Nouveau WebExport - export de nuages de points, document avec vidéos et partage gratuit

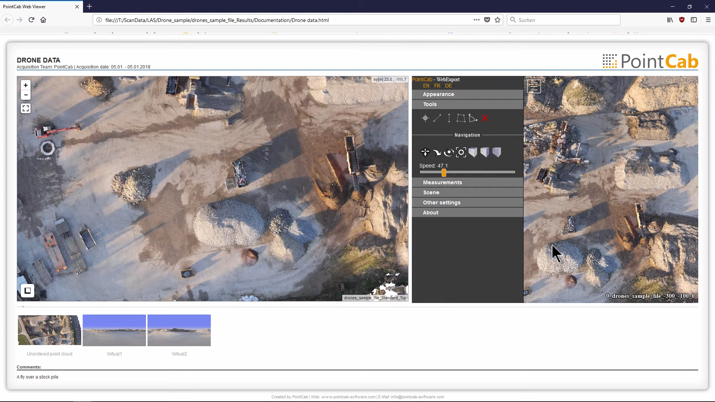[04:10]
Dans la vue 3D, comme dans la vue du dessus, vous pouvez voir un tas de matériaux. Sa surface peut être facilement mesurée dans les deux vues en utilisant l'outil de surface correspondant.
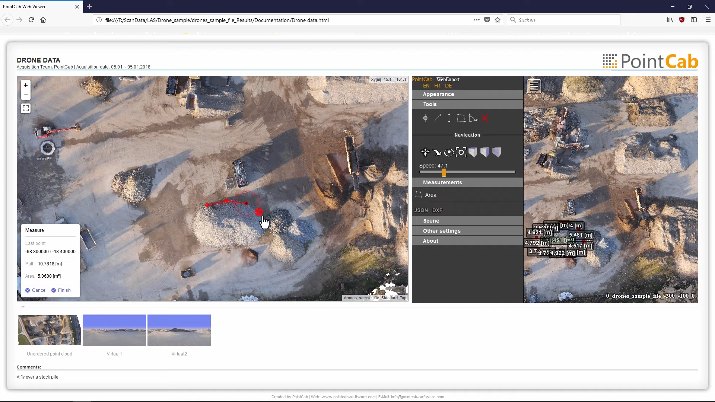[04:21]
Les dimensions d'un point à un autre, ainsi que sa surface, sont alors automatiquement affichées.
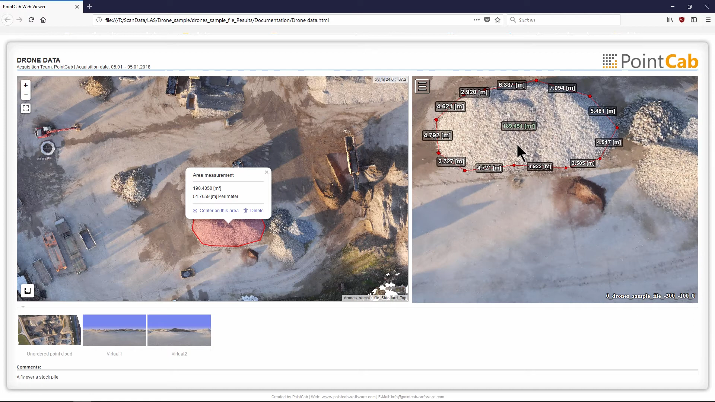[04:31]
Si nécessaire, les points de mesure peuvent être ajustés dans un second temps. Les panoramas virtuels contenus dans l'export sont visibles dans la barre de panorama.
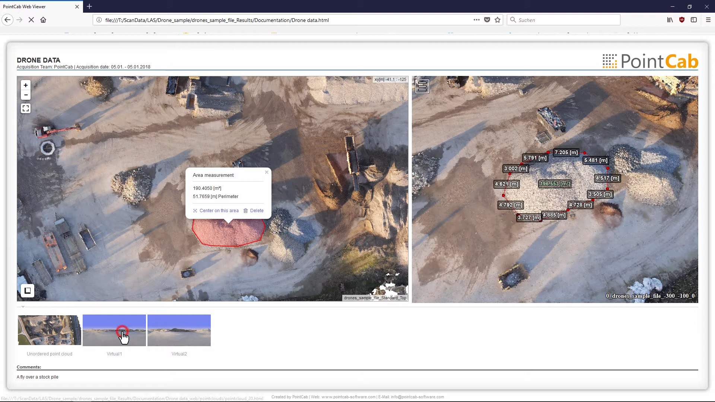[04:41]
Ils peuvent être ouverts et visualisés en un clic.
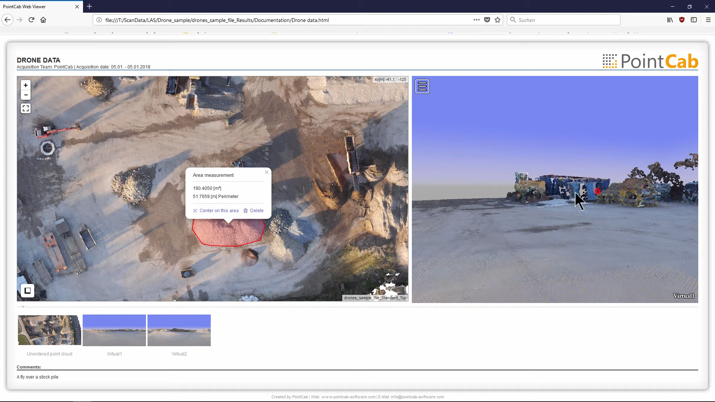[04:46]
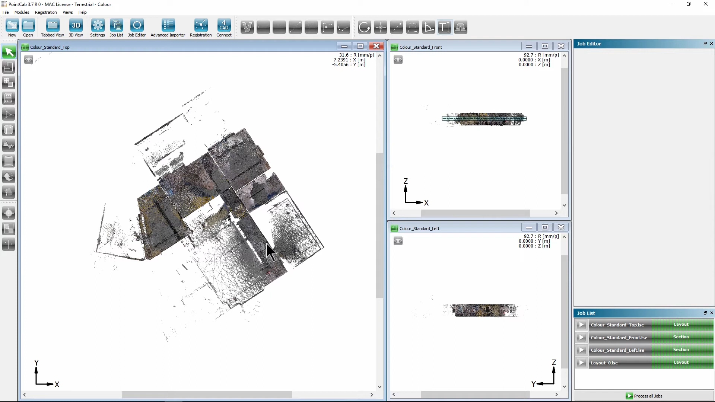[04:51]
Avec le nouveau WebExport, il est également possible d'exporter et d'afficher des nuages de points provenant de scanners mobiles, comme dans cet exemple, issus d'un Geoslam Zebraevo.
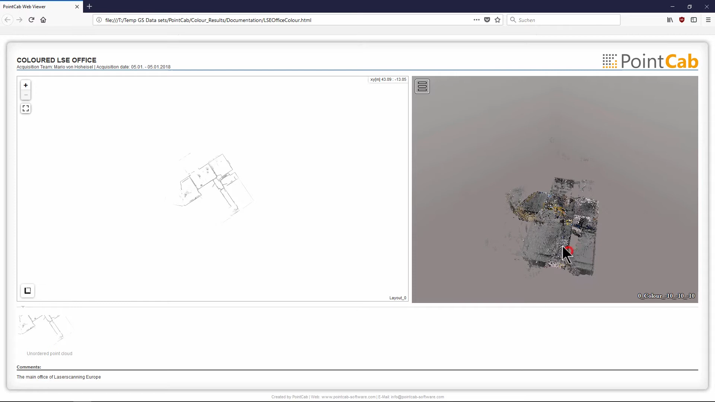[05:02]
Vous pouvez présélectionner l'endroit où la vue panoramique doit apparaître dans le WebExport.